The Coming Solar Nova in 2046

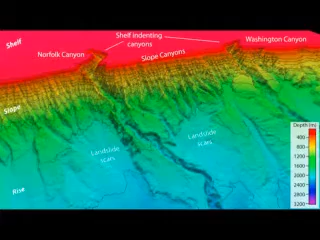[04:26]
All over the world, off of every coast, the topography of the continental shelves have huge vertical erosion characteristics
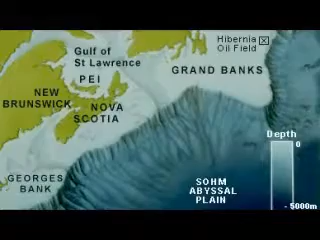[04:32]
that are identical to land-based mountain ranges and rock cut by waterfalls.
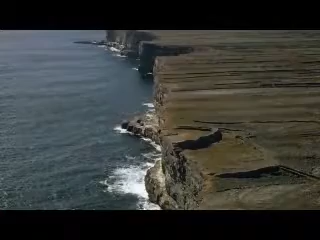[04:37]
Enormous erosional cuts into the side walls of the continental shelves and massive channels that end up with
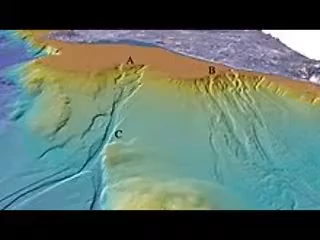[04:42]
alluvial plains at the bottom of the ocean floor are exactly like the channels cut into mountains from rain and rivers on land that end up in alluvial deposits at the end of rivers.